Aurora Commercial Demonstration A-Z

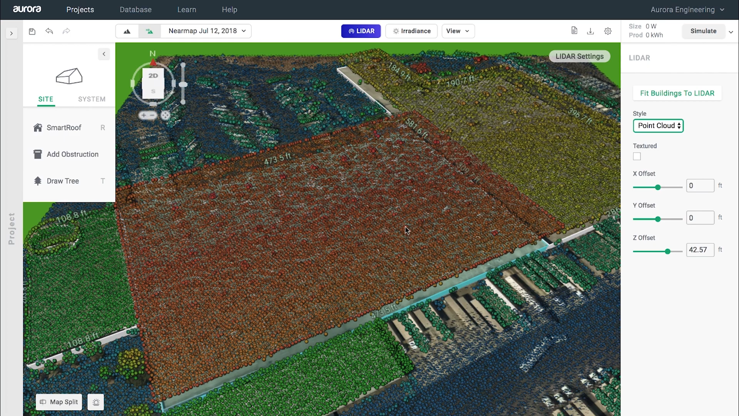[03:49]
laser beam to be return back to the receptor on the plane and generates a point cloud
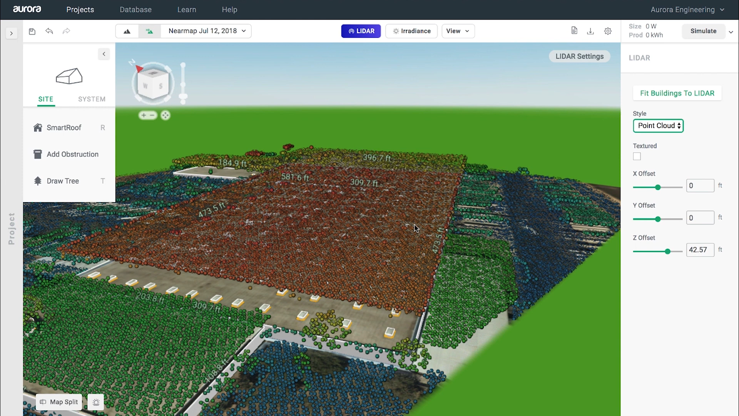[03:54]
aurora takes this point cloud and converts it into a mesh from there I
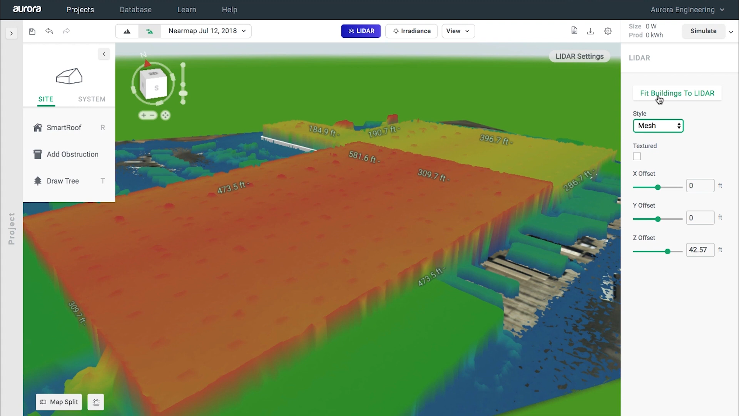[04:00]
will select fit buildings to lidar and now aurora will raise the height of all of
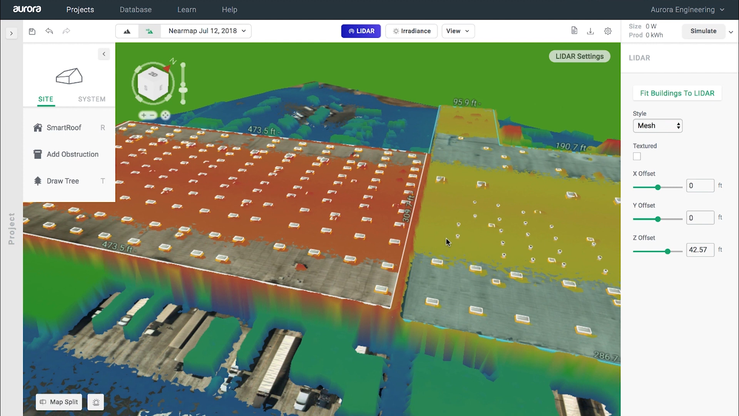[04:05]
these buildings to match up with the lidar data that you see in front of you and see that over here on
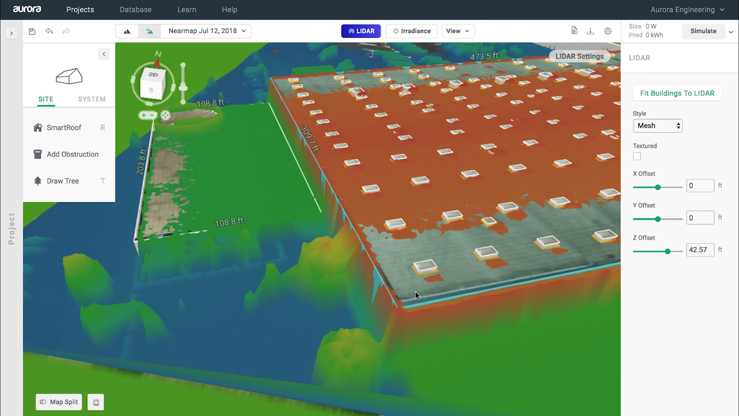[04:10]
the left side it looks like based off of the lidar data there's some sort of parapet wall over here so why don't I go ahead and draw that in